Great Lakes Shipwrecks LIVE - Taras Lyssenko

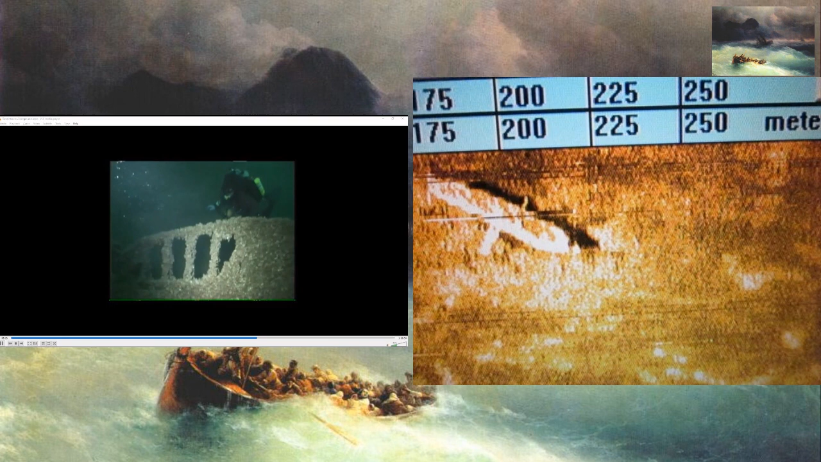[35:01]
you didn't laugh. No, I know it's deep. It's not a diveable wreck. But I mean, when you look at that, there shouldn't be any other ship that size or that shape in that part of the lake.